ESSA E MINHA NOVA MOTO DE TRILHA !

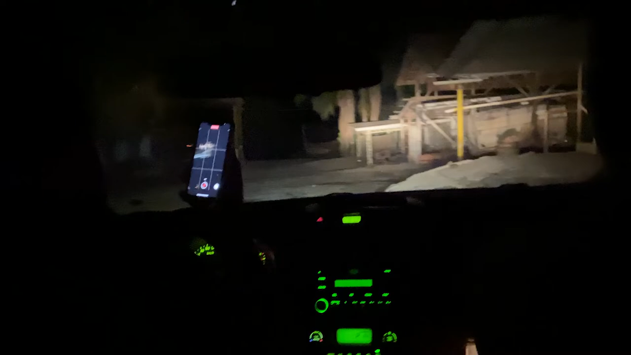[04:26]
Ele aqui? Não, é uma pedra ali também. Já vazou embora, já. Foi pra lá, ó. Aí, galera, olha o tanto de trator que tem, mano.